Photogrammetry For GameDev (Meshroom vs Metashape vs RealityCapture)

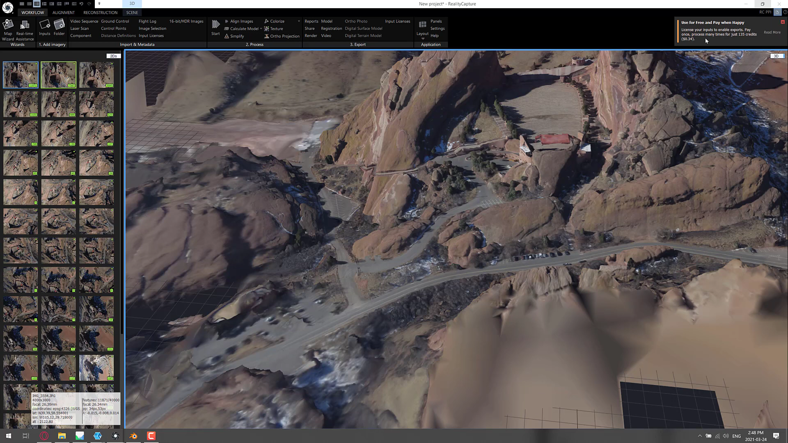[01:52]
if I click there all right I'm not sure why I'm not okay here we go clicking the wrong thing so in this case for me to actually get the model and texture I generated here it's gonna cost me 135 credits which is also known as 34 cents which is it's fairly cheap
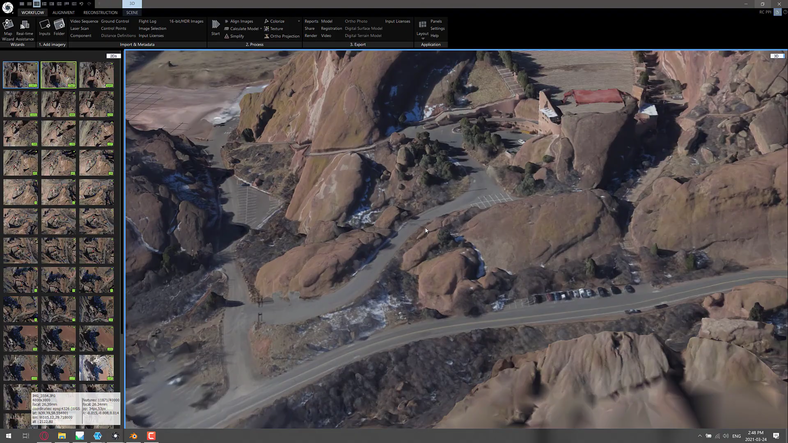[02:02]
so you basically this is on a pay-per-use basis so if you want to capture recreate a countryside here is they basically flew a drone around captured it from a number of different vantage points now what you're seeing and this is the way they all work all the all the programs we're looking at today you're gonna see up here
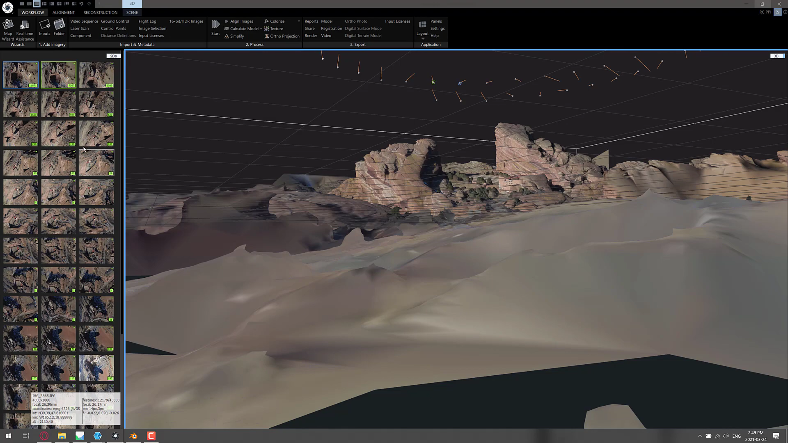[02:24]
we have a number of different uh basically picture sources this is where the photos were taken from and over here you can see the photos in action so if I actually select that over there we can get the corresponding uh
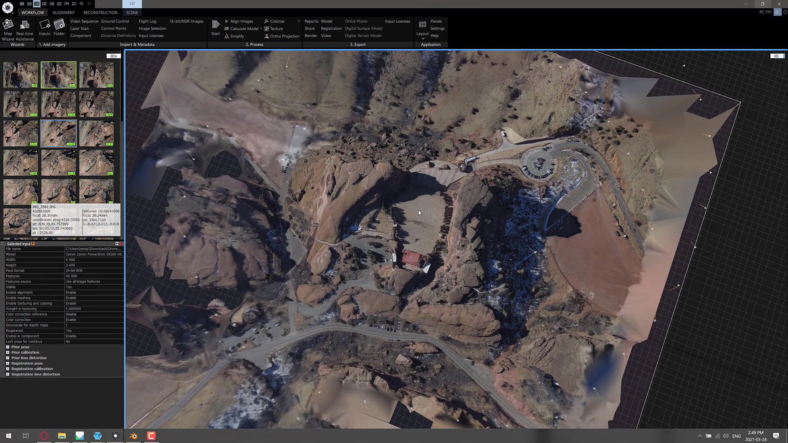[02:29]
camera that it takes up here and those are all used together basically they stitch together this scene and you run it through a series of processes first thing you do is align all the images you calculate the model you
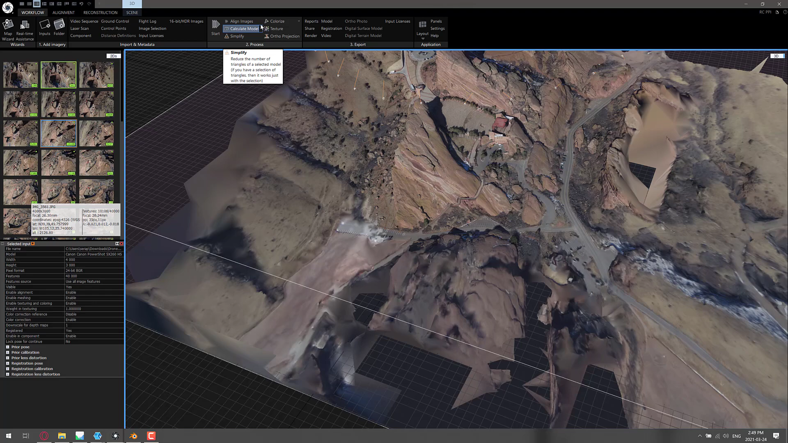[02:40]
simplify it colorize it texture uh and this is your end results speaking of end results this is
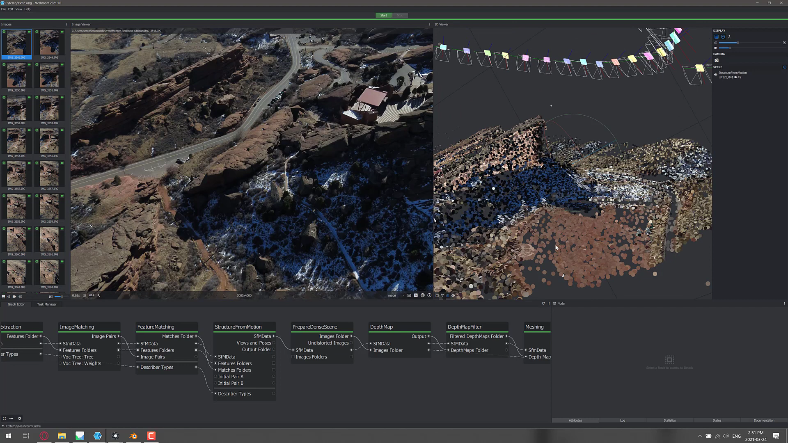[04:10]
photographs the exact same series of photographs you can see they recreate in 3d space so those are the positions they were shot from and they generate normally what's called a point cloud and that point cloud in the end also goes ahead and creates a mesh now this one follows this uh this graph of nodes so if you want to skip things you can you want to change settings for anything you can do so right here so you can you can update the the amount of
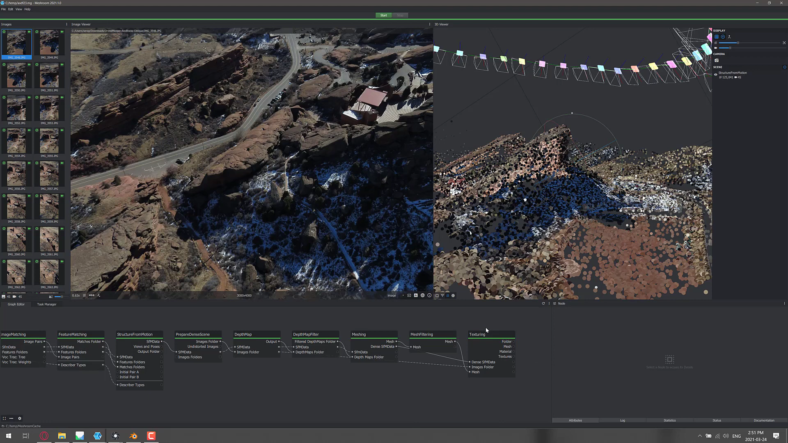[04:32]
a little bit simpler for me I can modify how the textures are generated the size of textures and all of that and then what happens with this is that again this